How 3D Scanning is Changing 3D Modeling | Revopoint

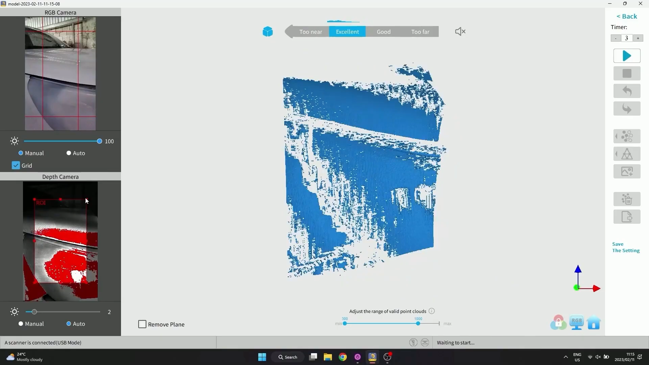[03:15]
you want to use the POP2 or the mini scanner because they are more fit and more appropriate for that purpose.
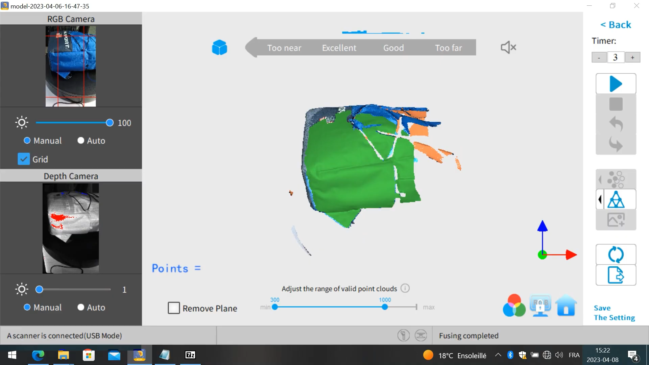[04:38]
You are also better off avoiding any reflective surfaces like glass or shiny metal.
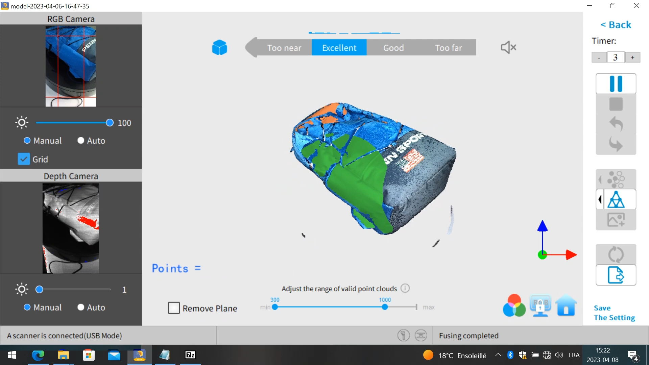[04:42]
Or you can use a 3D scan spray on any transparent or shiny surfaces. So, here is how it works.
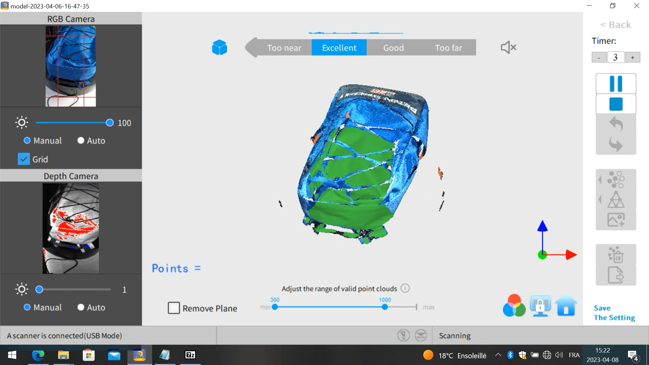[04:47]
You can hook your range to your computer or possibly your cell phone if you want to, and put an item in front of it.
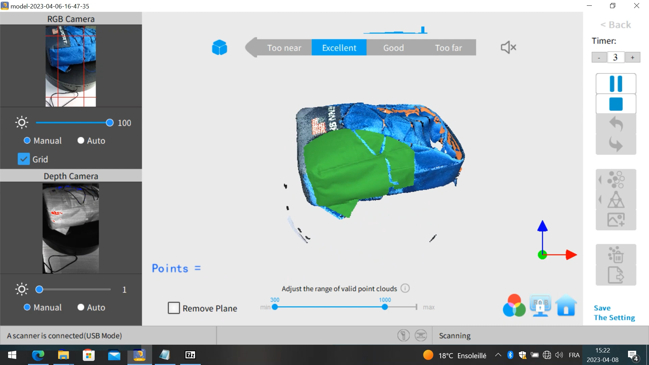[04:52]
You can start scanning it by either moving around or using the turnable,
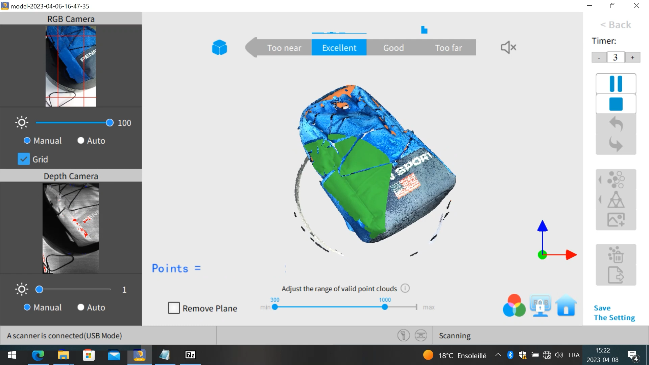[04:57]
which is a lot better, especially if you want to turn your object perfectly.
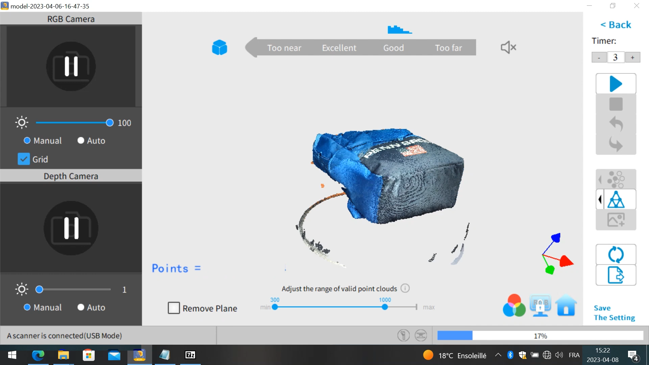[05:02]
The scanner will do its magic and shoot infrared lights to scan your model.
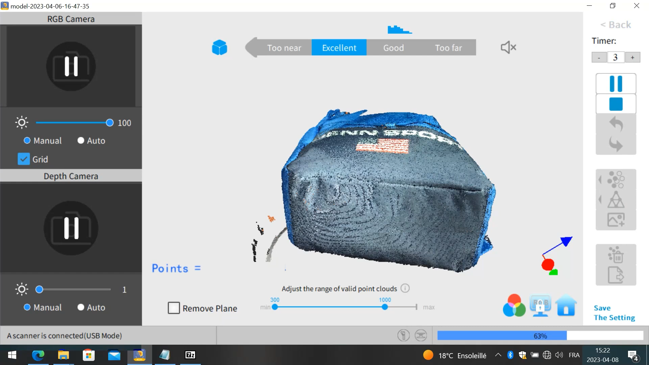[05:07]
The result will be a point cloud, which are all the points that the scanner estimated.